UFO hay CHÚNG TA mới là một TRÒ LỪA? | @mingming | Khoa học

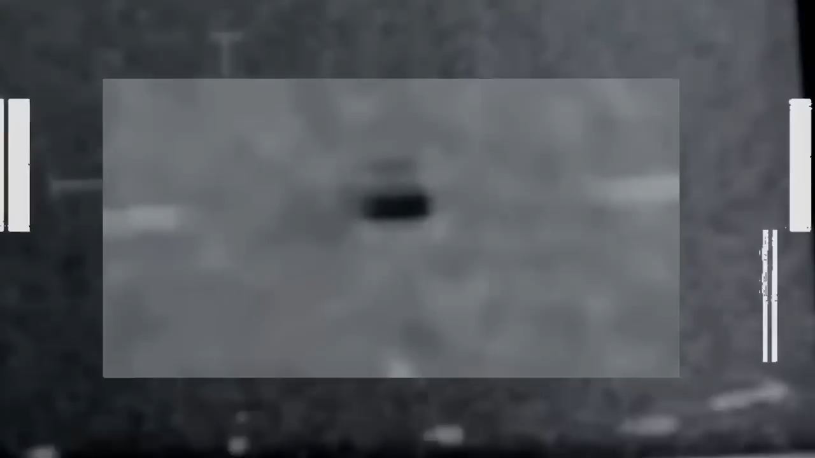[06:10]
về các vật thể bí ẩn trong không khí có tốc độ và khả năng cơ động vượt qua công nghệ hàng không đã biết.